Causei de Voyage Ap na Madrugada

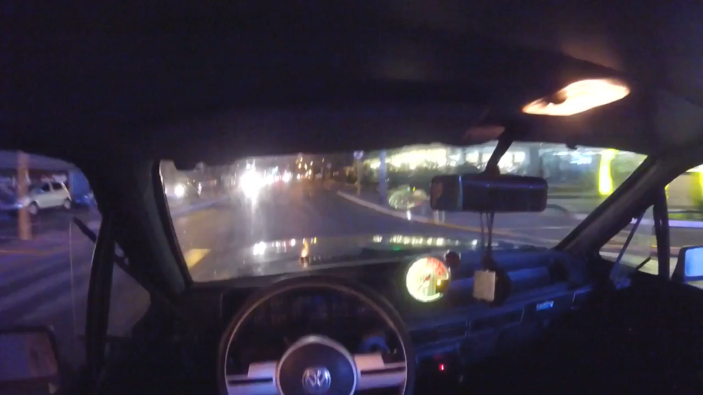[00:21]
Pra você escutar mais um ronco do motor Vamos curtir um rolê, estamos numa avenida Movimentada pra caramba, uma avenida Chique aqui de Bauru, velho Só as naves, só os gringos, tá ligado? Estamos num rolê pesado De Voyageiro 85, pra quem não sabe Eu tenho um Voyageiro 85 Não sei como tá ficando a posição aí, mas eu acho que tá ficando Top, tá ligado?
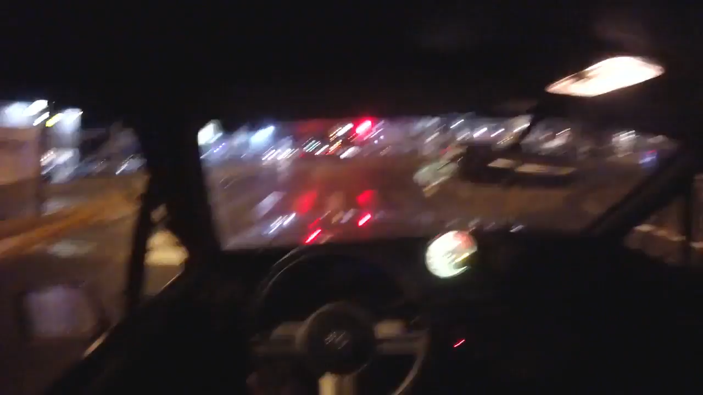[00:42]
E vamos desse jeito Estamos com a GoPro Pra quem tá chegando no nosso canal hoje Tá chegando no nosso canal Agora aí,
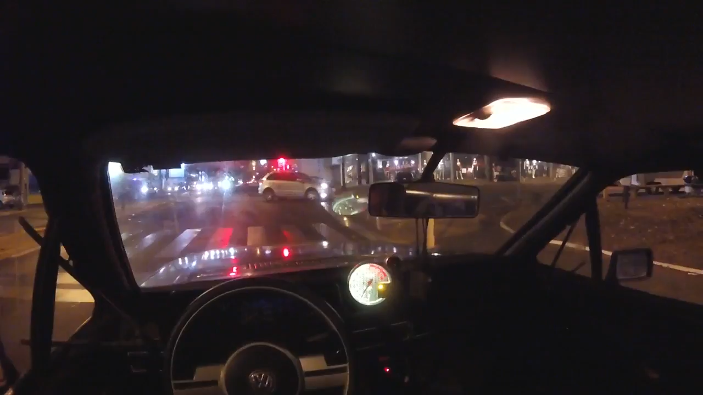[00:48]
vamos se inscrever, ativar o sininho E compartilhar pra geral, demorou? E é isso aí galera Voyageiro aqui tá puxando Olhei na avenida Já vi um Audi ali Uma Land Rover postando racha Aqui na avenida,
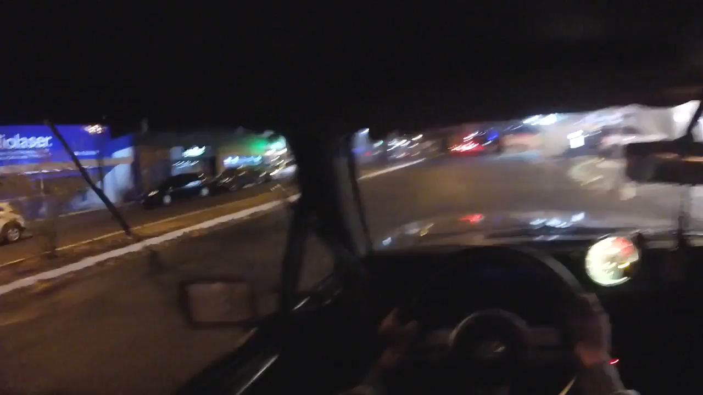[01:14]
velho Os caras saíram no maior pau mesmo Nossa, quebra-mola Quase passei com tudo É a avenida bastante clara
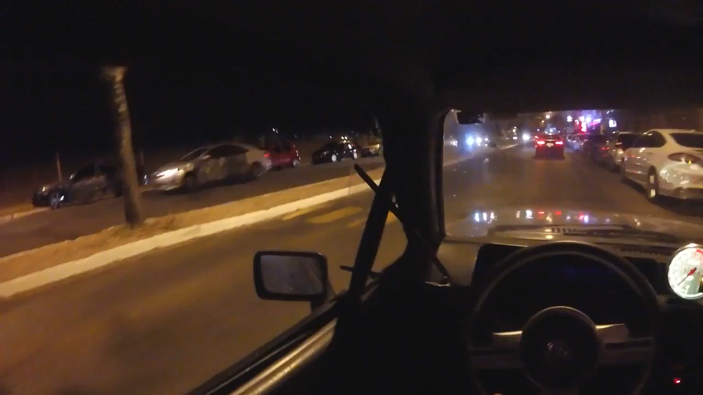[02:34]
E não é isso Sai desse jeito Fazendo barulho Nossa, velho Parou com tudo
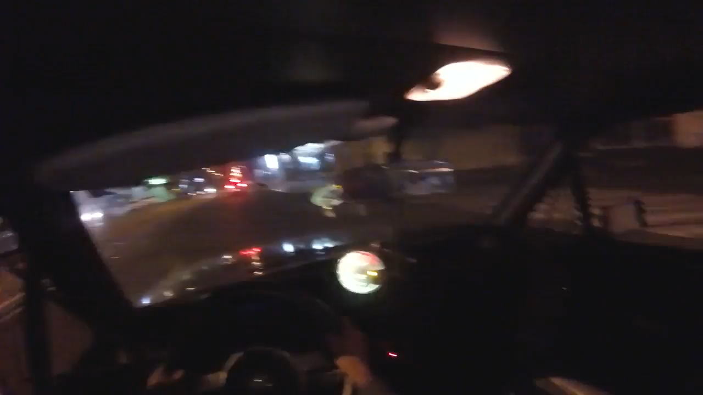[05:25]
Será que a assistida olhou ali, mano? Parou o bar inteiro, velho Acelerei O bar inteiro olhou, velho Falou, puta, mano O cara ali brisando O negócio é louco Dá uma puxada Vem não, tia Que é a P Ó os Porsche Cê é louco, parça Só Porsche e chave ali no bagulho, hein?